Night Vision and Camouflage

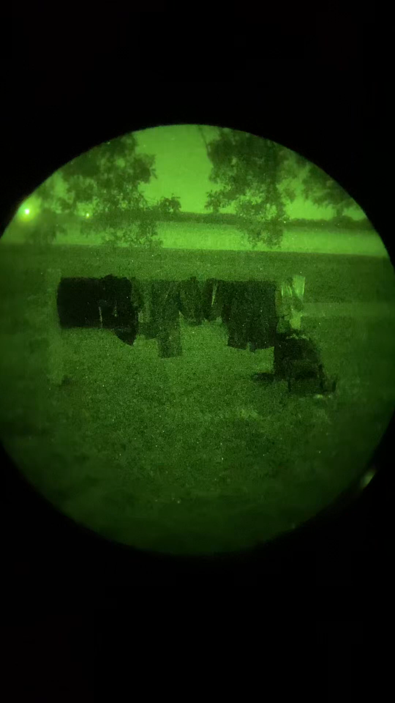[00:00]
All right, guys, so I wanted to make a little night vision here talking about different patterns, treatments, and colors under night vision.
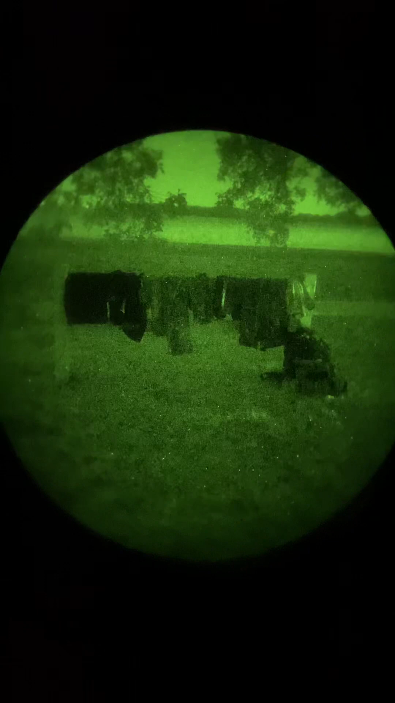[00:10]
It's a little windy, so bear with me, and we're in my backyard, so hopefully no one drives by or anything like that. But we're going to walk up here and take a look at what I've got set up here.
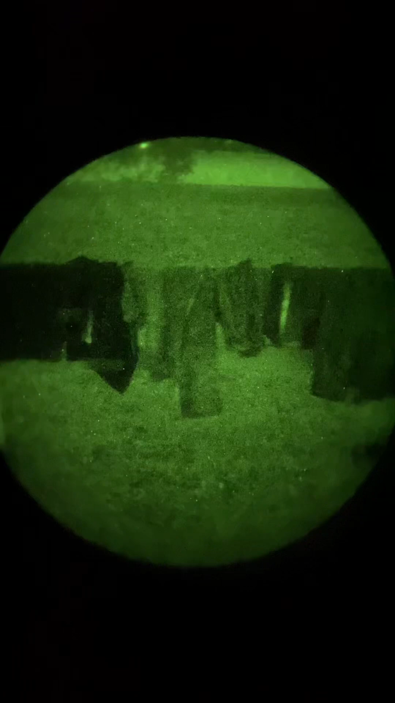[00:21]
So starting off here on the left, this is something I like to wear a lot, but that I've noticed shows up really bad under night vision. And that's just a Carhartt black work vest,
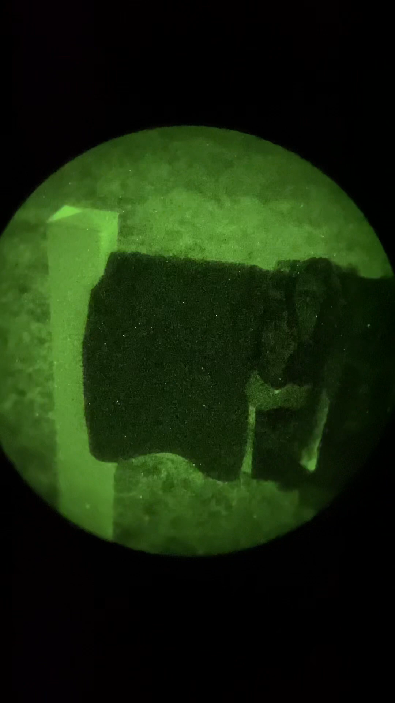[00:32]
and black usually shows up really bad under nods.
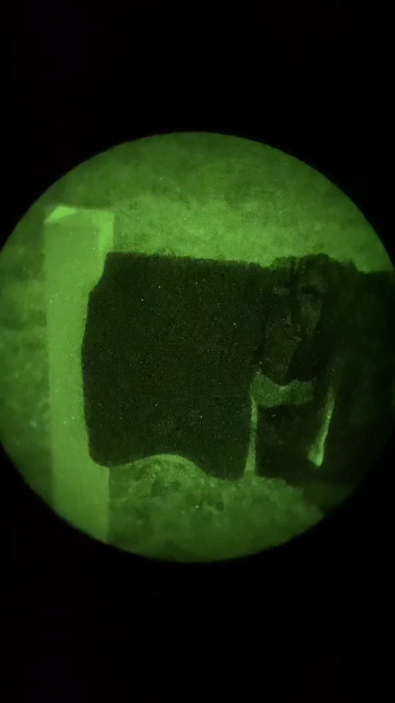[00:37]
So that's the first thing we've got there.
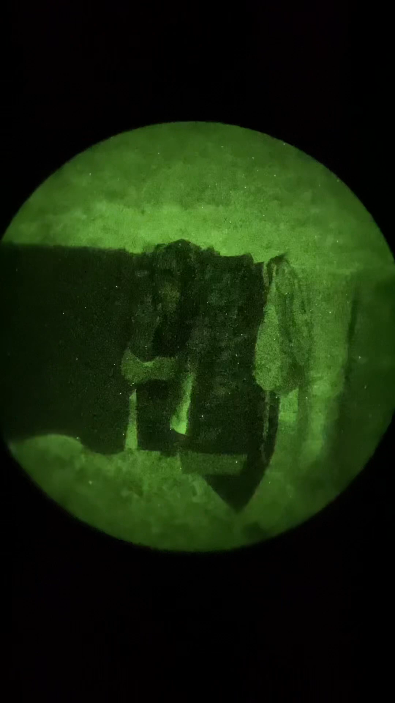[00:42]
Right next to that, we do have a Rothko multicam black top, and again, that's pretty dark. You can see a little bit of pattern to it, but again, under night vision, usually you're trying to avoid that really dark color because that usually,
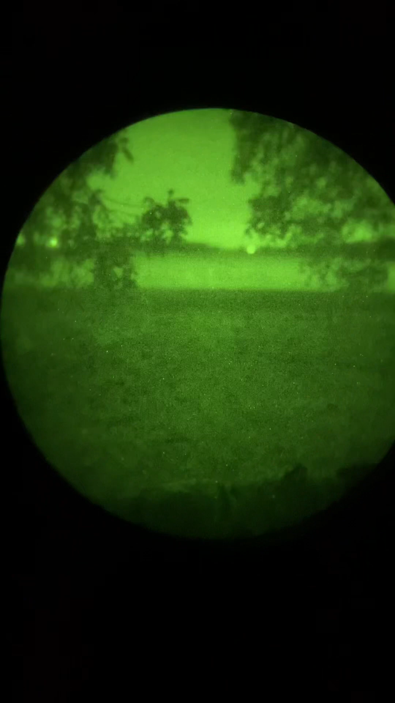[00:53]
you know, out here, it's a lot of lighter colors, some dark. But, you know, if you're standing out in the field with a dark color, you're going to stand out.
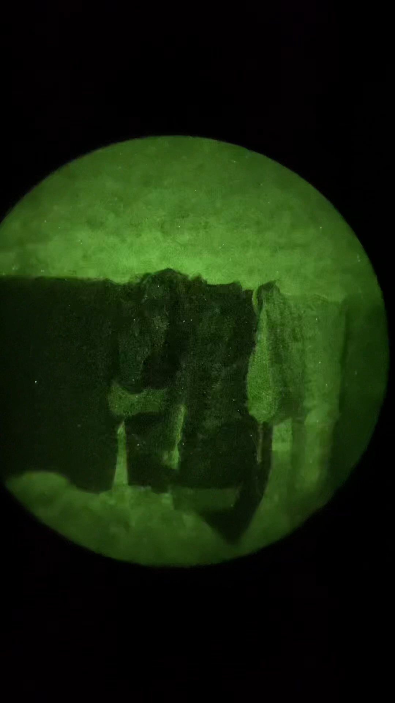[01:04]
But just because it's multicam black or black does not mean it will look black under nods.
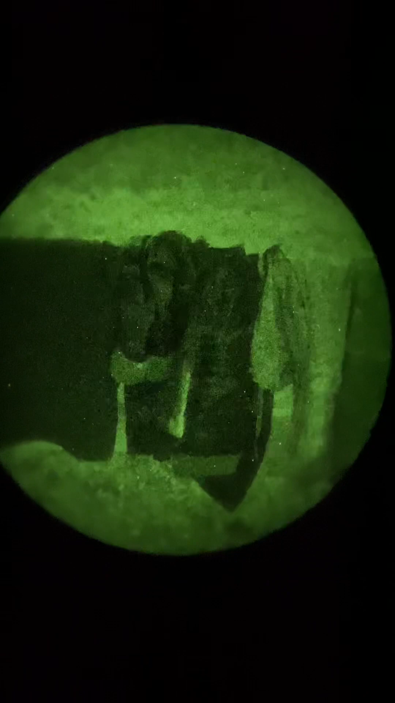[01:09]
I do have some multicam black over here we'll look at in a second that is IR treated, so it doesn't show up like that.
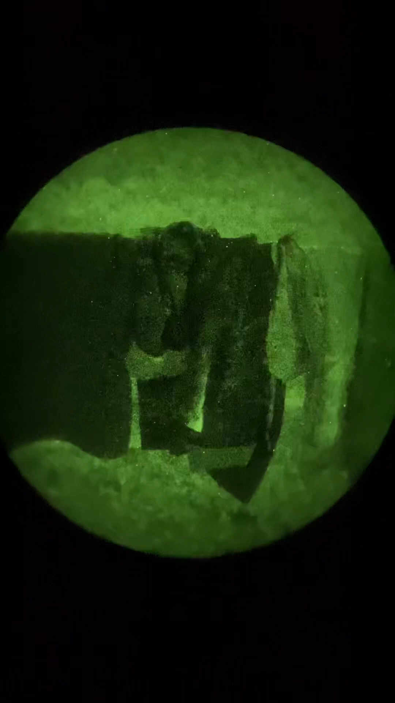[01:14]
But right next to that, we have a really faded and used multicam field top.
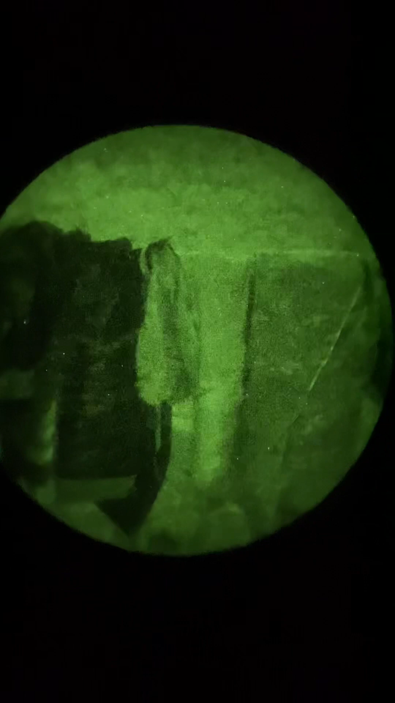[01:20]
It's definitely used,
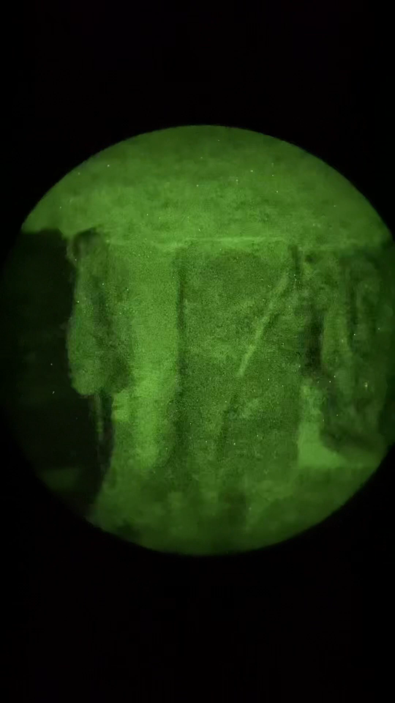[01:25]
so you can see how it's kind of faded compared to these LBX multicam pants right next to it. Try and get focused here.
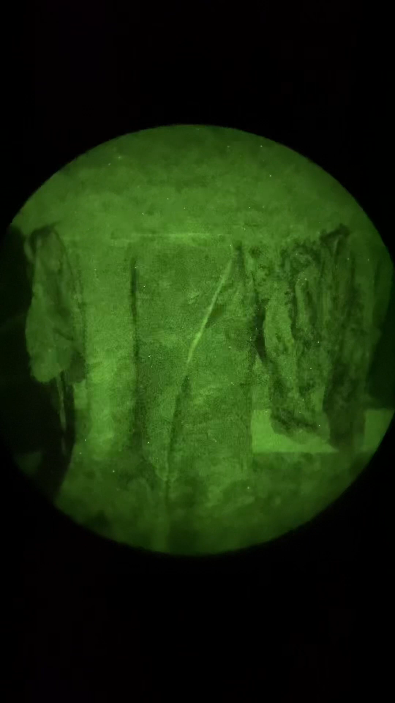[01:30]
Multicam's a great pattern under night vision. It's broke up a little bit. And, yeah, it does a good job.
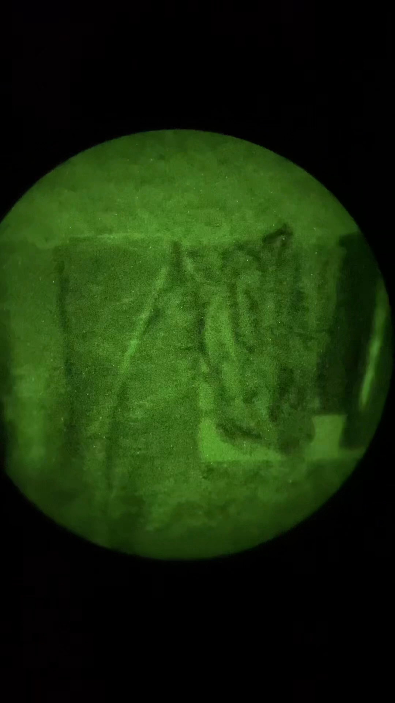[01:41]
Right next to that, we've got AOR2. It's one of my favorite under nods.
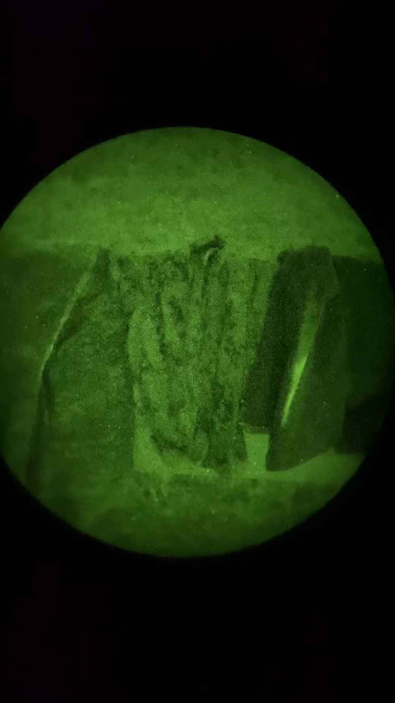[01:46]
As you can see, it's got a good mix of light and dark. And this is a, I want to say this is a cry top.
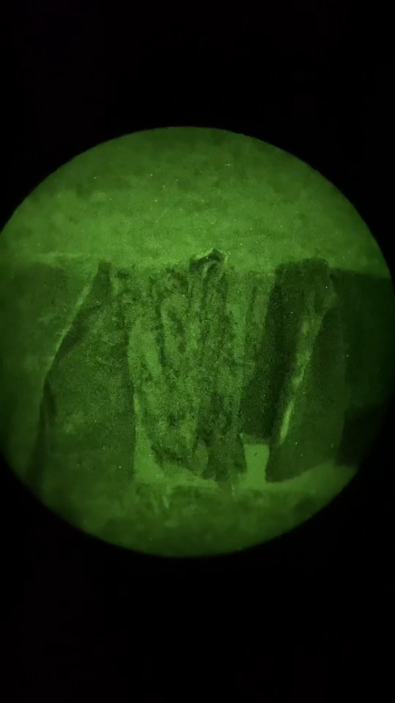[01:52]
But, yeah, so AOR2, great under night vision.
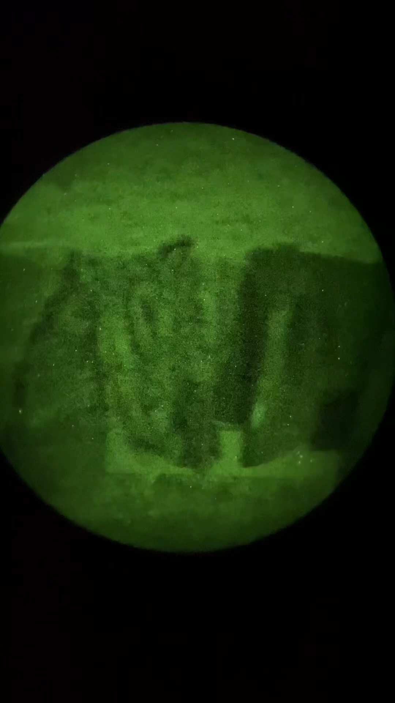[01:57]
This is Ranger Green, both cry and 511.
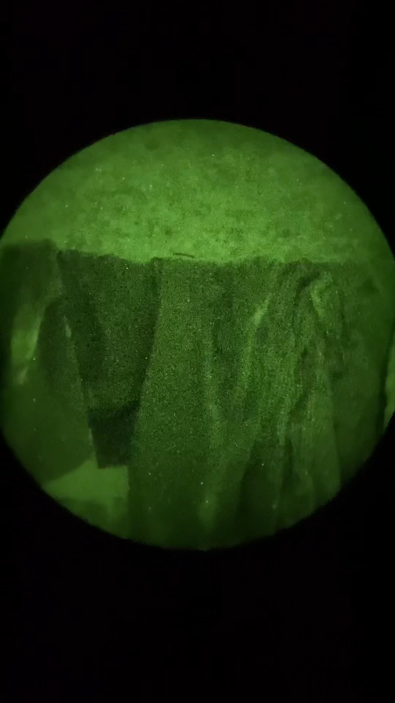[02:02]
Another good one under nods. At least for the ones I have.
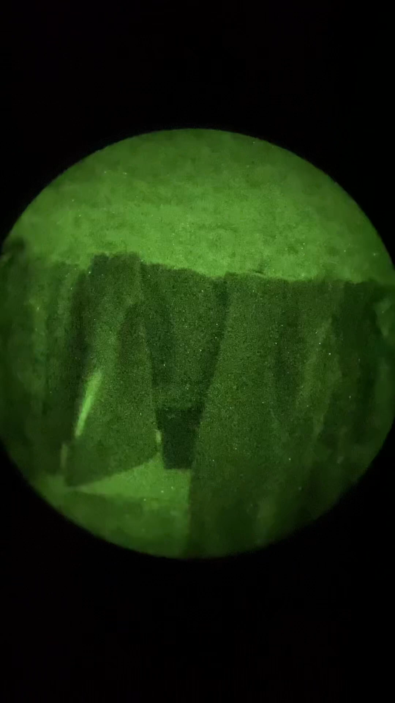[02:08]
Again, it's all in the IR treatment, really. So if you've got, like, a really cheap Ranger Green, it might glow like crazy under nods.
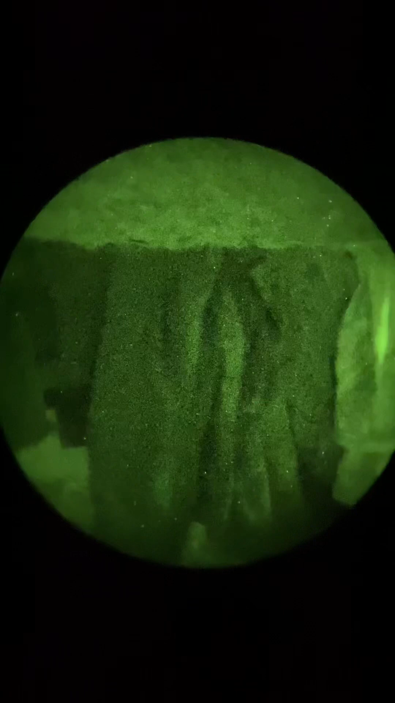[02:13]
Right next to that, we have a DNC jacket.
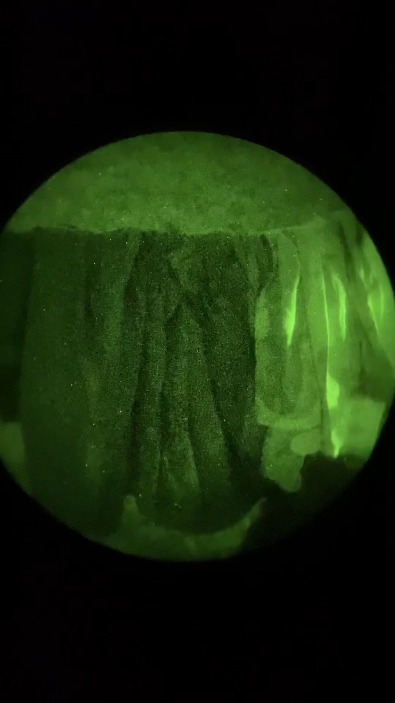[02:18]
It doesn't disappear under nods like it's supposed to.
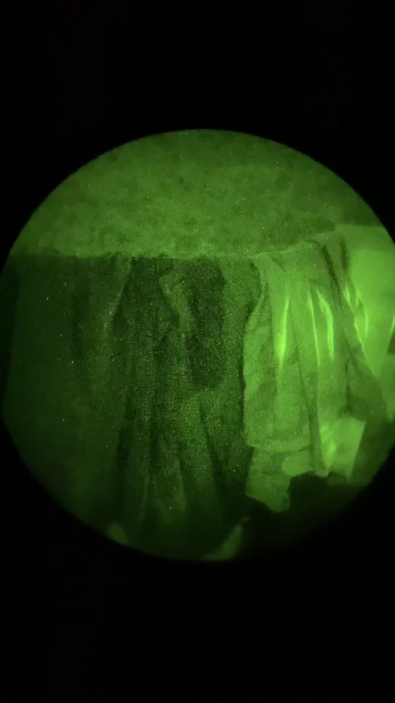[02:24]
But, you know, it is a decent pattern under nods. Then right next to that, we have a DCU surplus jacket.
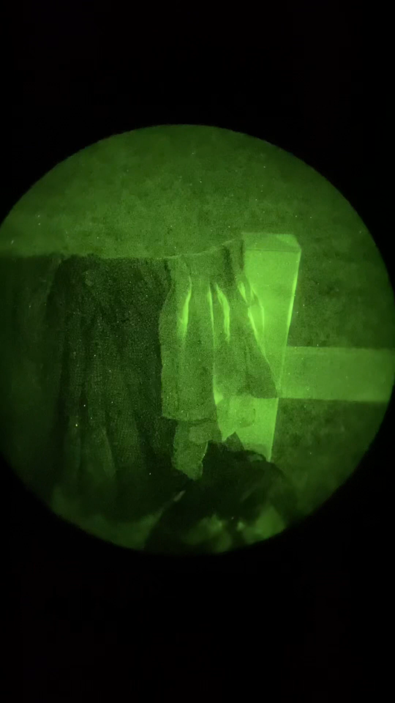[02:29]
And, again, that's a pretty decent one. It's a little light for, like, if you were, say, in the woods or something.
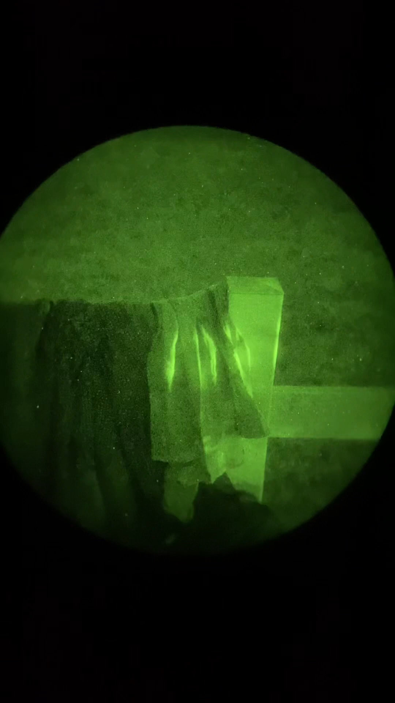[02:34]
But if you were, like, laying out in this cut bean field, it'd be great.
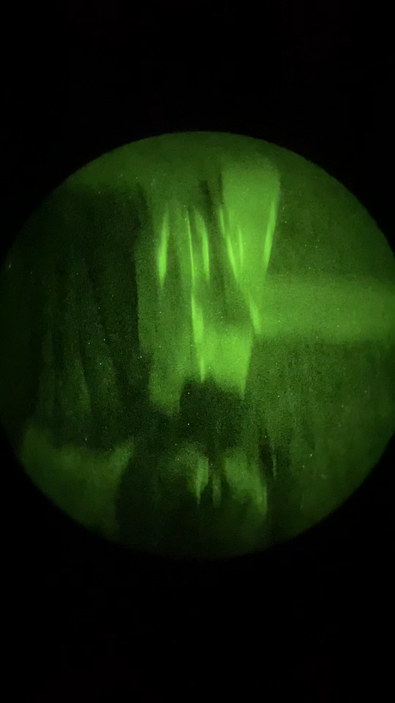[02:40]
Right here, we have that, my backpack that I rattle canned.
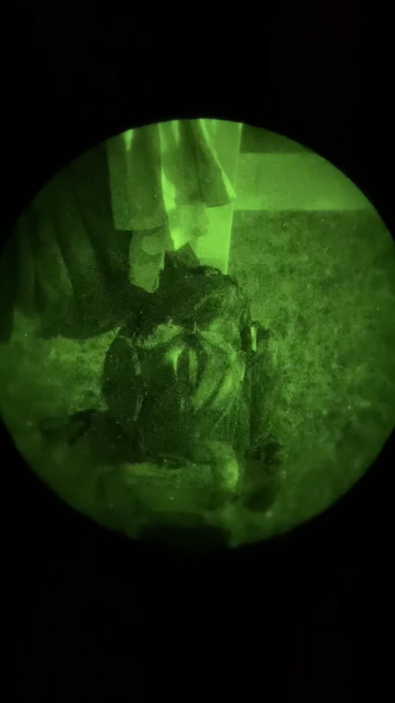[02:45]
You can see it does pretty good under nods. We do have some, like,
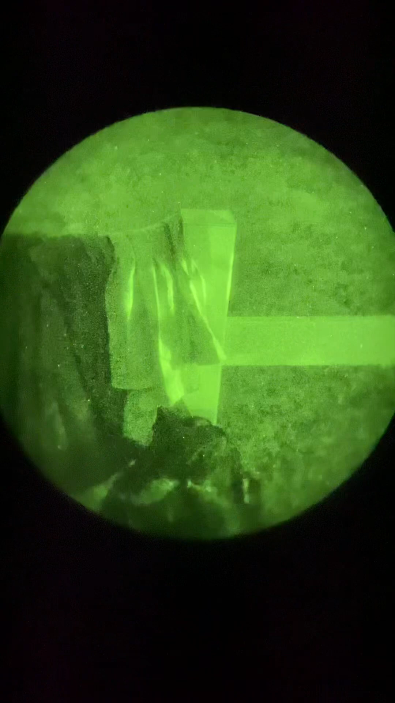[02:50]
kind of lights from the house next door across the road filtering through on these. So it kind of gives you an idea.
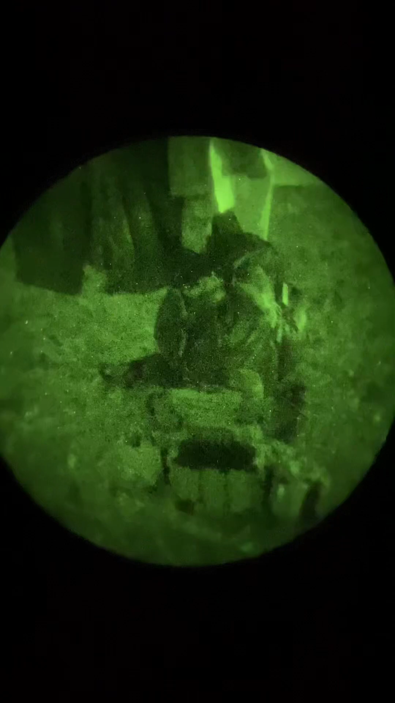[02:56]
And then right down here, we've got my Ferro Concepts FCPC5.
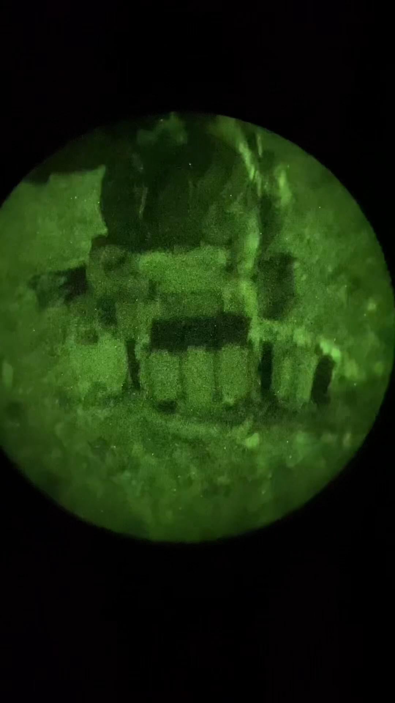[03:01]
And you can see what really stands out on that is those black mags that have not been painted, as well as that black hardware.
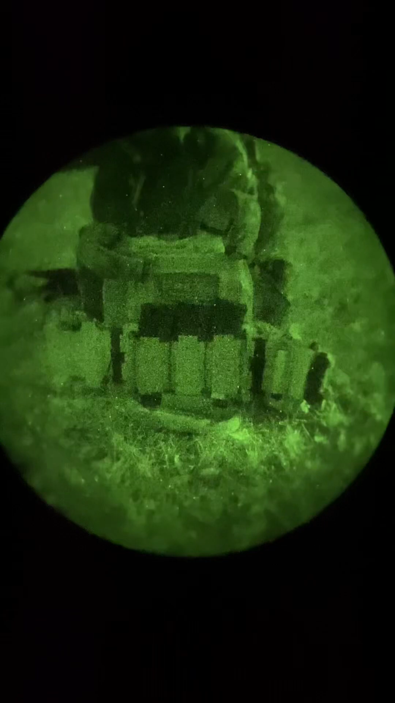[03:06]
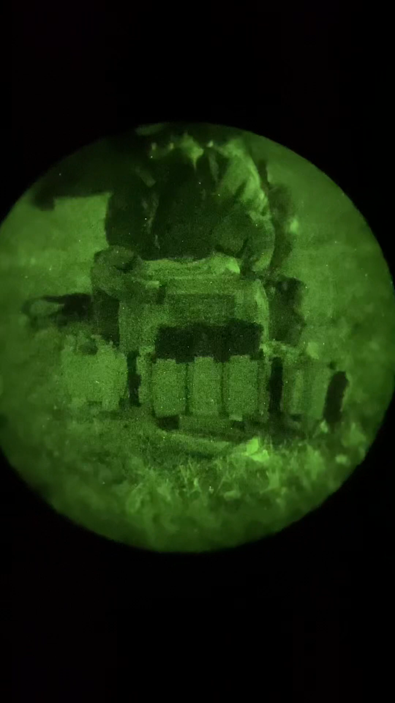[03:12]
So, again, a lot of times it's that dark colors that are really going to show up under night vision. But then on here, we do have multicam black shoulder pads, which have been IR treated. Those are, shoot, I can't remember who makes those.